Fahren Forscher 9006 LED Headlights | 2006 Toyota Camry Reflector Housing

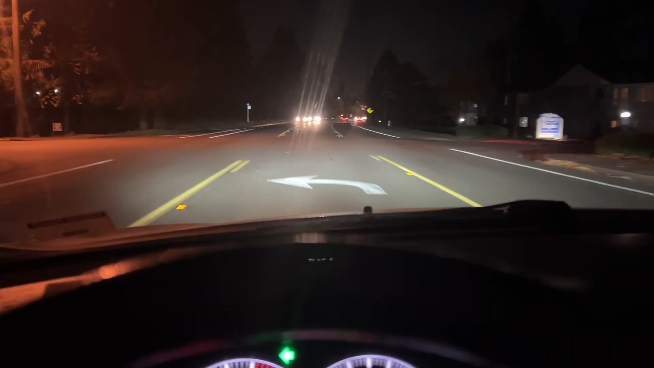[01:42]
okay so uh took the headlights out on a little spin it's dark out and I'm just pulling off into a uh like a side street it's a little quieter so you can kind of see what the output looks like
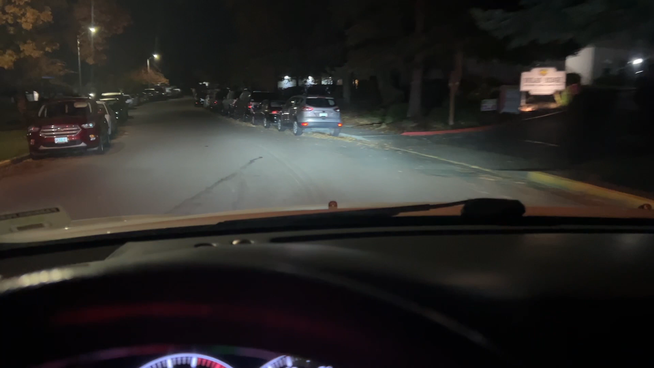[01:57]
I went and just aimed them just went behind
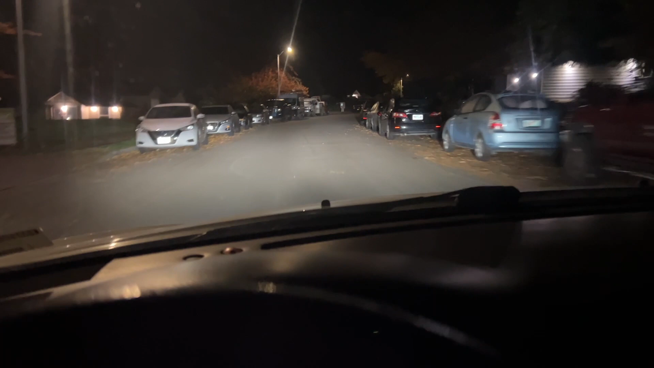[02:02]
uh like a local store and tried to aim them pretty properly there's a little bit of throw with the light but I think it's just because the housing itself is kind of dirty uh there's nothing really I can do about that that I know of at least but I'm pretty impressed with the with the light itself you can see kind of how it illuminates that house a little bit up ahead but while I was driving I was also paying attention to
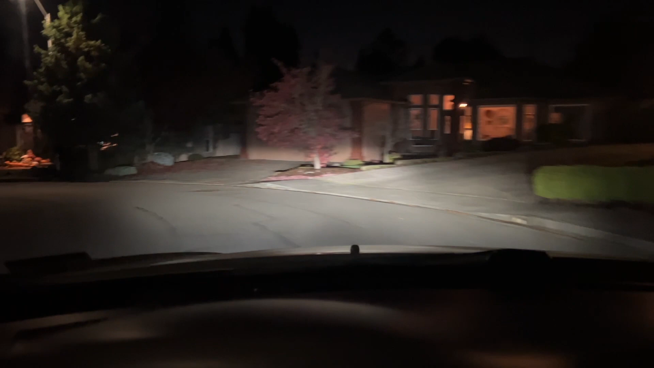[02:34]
other cars you know in front of me like uh same you know same direction traffic or people coming towards me see if I can see their faces or anything like that and the way these are set up right now I can't see anything so I didn't get flashed at all which was nice um but I'm impressed with these I definitely want to see how they perform in the rain uh just because obviously the halogen lights that's that's kind of where they struggle really